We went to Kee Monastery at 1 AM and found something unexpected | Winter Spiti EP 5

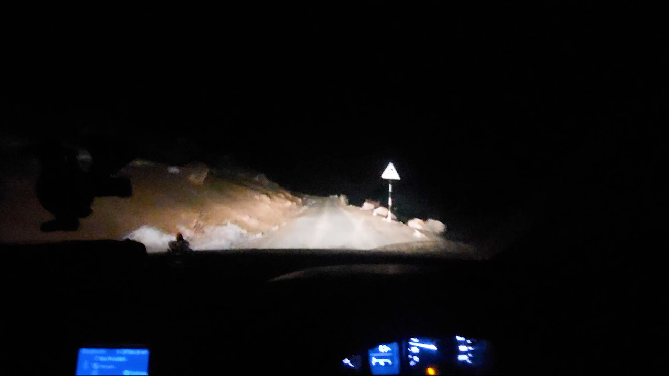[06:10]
है। चलो भाई अब ऑलमोस्ट की मोनास्ट्री पहुंच गए।
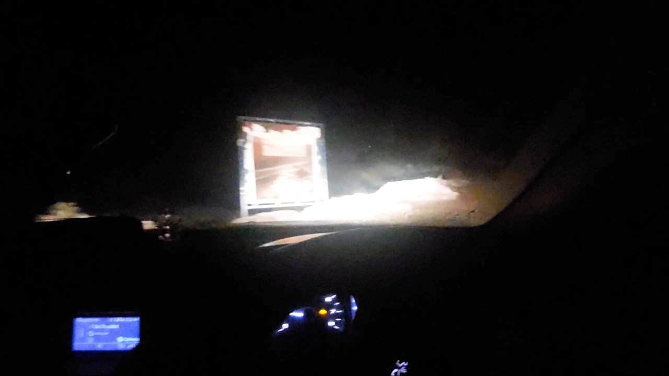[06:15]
ये की मोनास्ट्री की फोटो आपको दिख गई है और यहाँ से सीधा जो रास्ता है वो किब्बर जाता है और ये रहा आपका की मोनास्ट्री का गेट।